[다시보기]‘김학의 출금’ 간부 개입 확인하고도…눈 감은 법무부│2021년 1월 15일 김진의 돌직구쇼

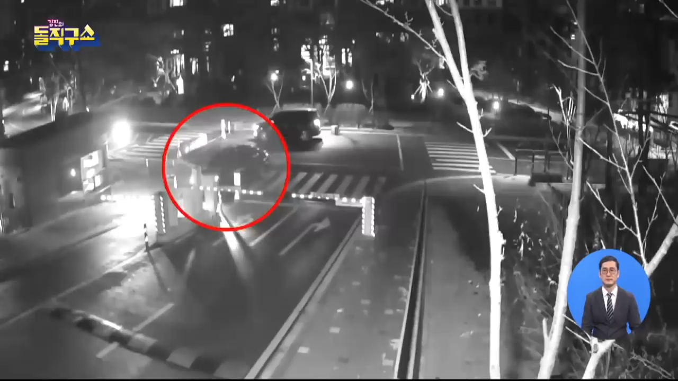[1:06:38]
늦은 밤 승용차 한 대가 아파트 단지로 들어옵니다
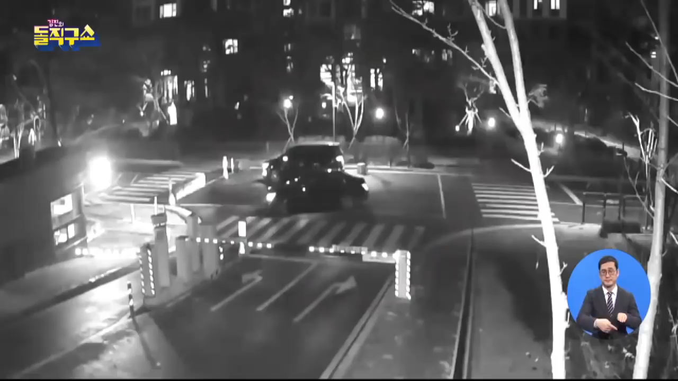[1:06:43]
한참 기다려도 차단계가 열리지 않자 후진하더니 보수석에서 한 남성이 내립니다 경비실에 다가간 남성 다짜고짜 경비원을 향해서 반말과 욕설을 뽑았습니다
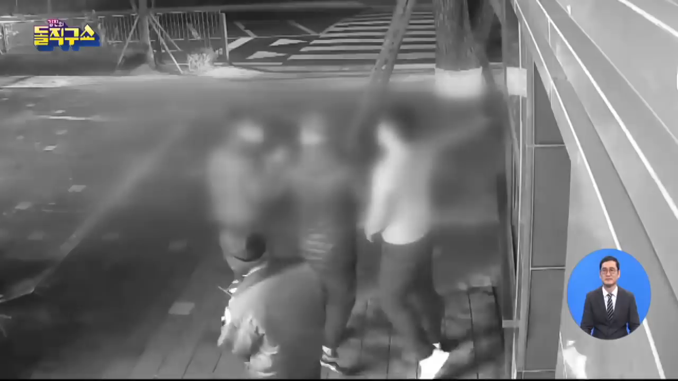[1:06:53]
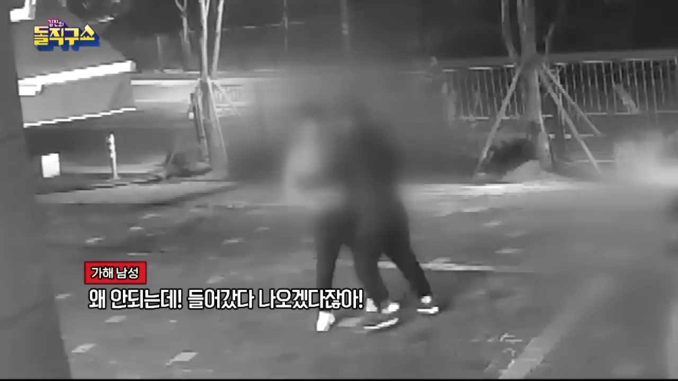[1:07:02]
남성의 횡포는 폭행으로 이어졌습니다 60대 경비원의 옆구리를 주먹으로 때려 눕힌 후 말리러 나온 다른 50대 경비원의 얼굴을 때려 콧변을 뿔어투기도 했습니다 당시 경비원 목소리도 같이 들어보시죠
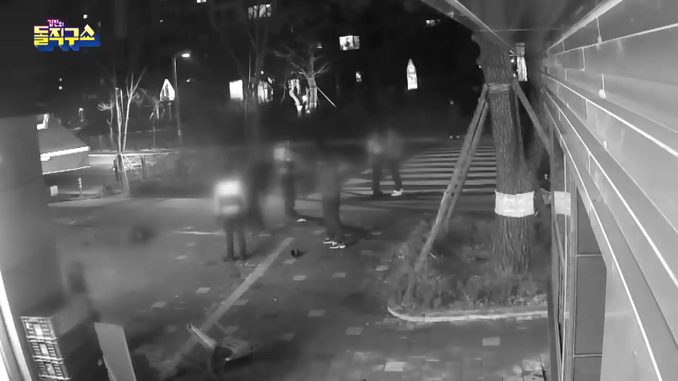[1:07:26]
차에서 내려가지고 경비실을 두어로 해서 얼굴에 침을 뱉고 거기서 폭행을 하려고 내가 제가 받고